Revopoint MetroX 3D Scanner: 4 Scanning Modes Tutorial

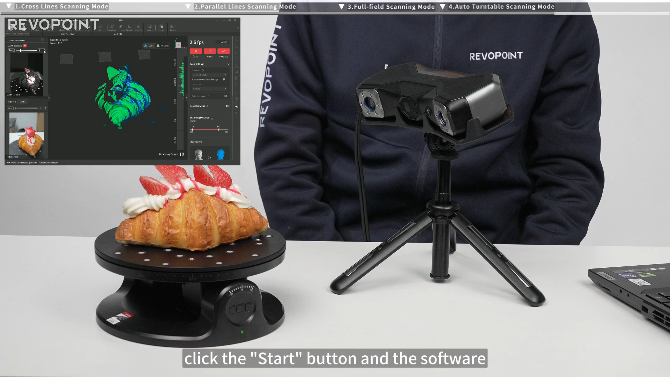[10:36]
click the Start button and the software will control the turntable to automatically finish the scan in single-shot mode according to your settings.
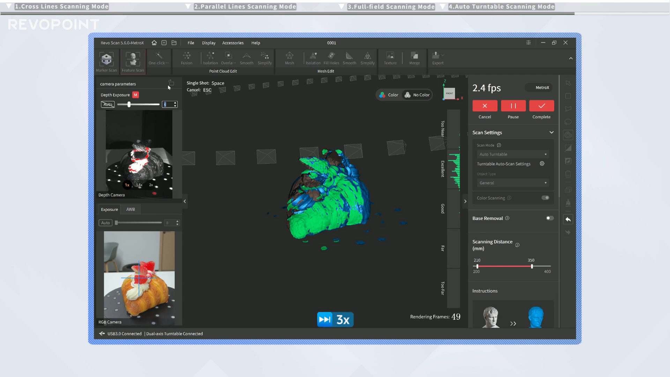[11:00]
If the model is incomplete at the end of the first scan, you can adjust the dual-axis turntable's settings and then click the Start button to continue scanning.
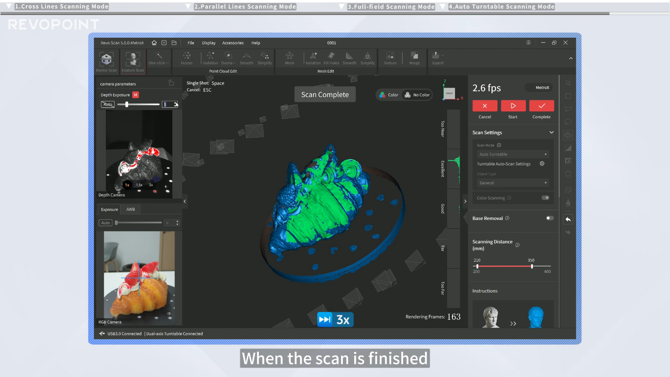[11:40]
When the scan is finished, click the complete button for model post-processing options.